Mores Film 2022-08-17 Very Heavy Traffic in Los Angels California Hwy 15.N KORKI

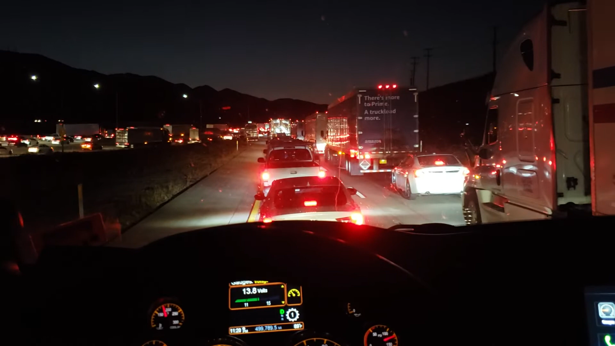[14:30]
Chłopie, tu kurde tracisz normalnie, nie wiem, 20 mil zrobisz i 3 godziny nie twoje, 2 godziny, 3 godziny, no człowieku, to jest komedia. Prawdopodobnie jakbym tak na nogach szedł, to bym chyba szybciej zaszedł normalnie. Chyba bym prawdopodobnie szybciej zaszedł.
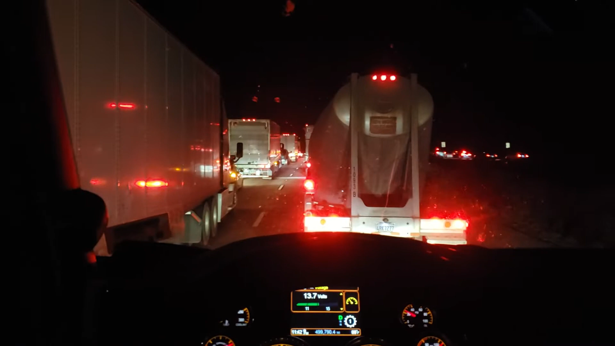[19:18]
Ja nie wiem, gdzie te wszystkie traki zaparkują. Te auta ciężarowe. Chyba, że będą gdzieś tam jechać całą noc, jak wyjadą z tej Erii całej, gdzie są korki tutaj. Przerypany ten trafik.
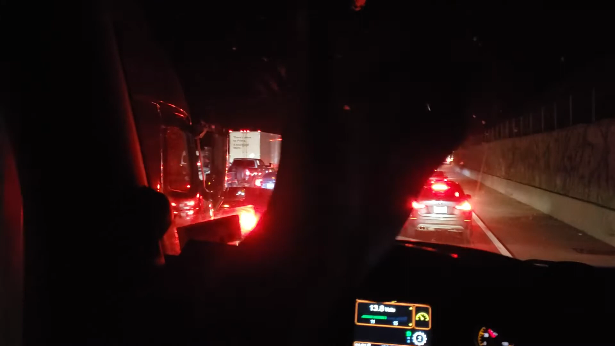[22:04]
Widzicie, co się dzieje. To jest po prostu... Jeżeli ktoś nie ma pojęcia, co się dzieje w Kalifornii, w Los Angeles, jakie korki są, to chciałem wam tak właśnie pokazać, sfilmować, abyście mieli pojęcie. Ja wiem, dużo ludzi ma pojęcie, co się dzieje, ale tutaj to jest naprawdę komedia.